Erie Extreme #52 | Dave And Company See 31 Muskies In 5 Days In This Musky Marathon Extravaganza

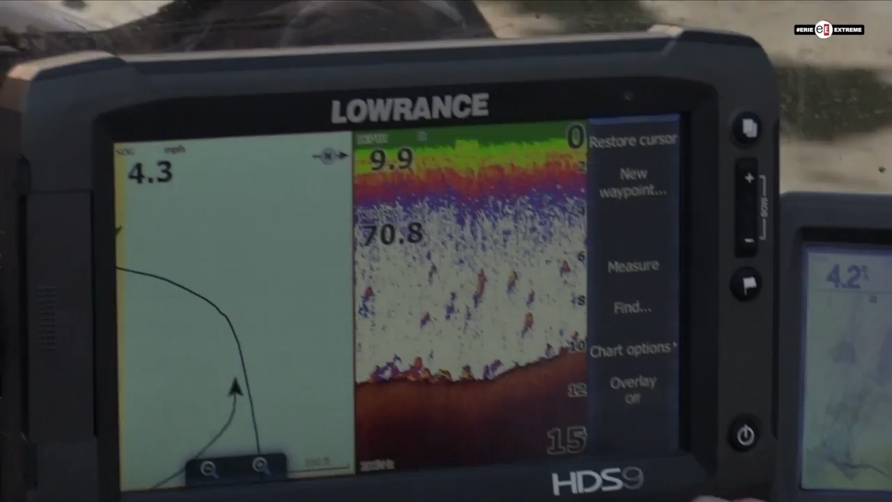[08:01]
On screen: speed 4.3 mph
The ones last week were all in the 40s. How big's that one? Yeah. Yeah, like 38. That's a lot of muskie pictures. Yeah, they have been biting really good.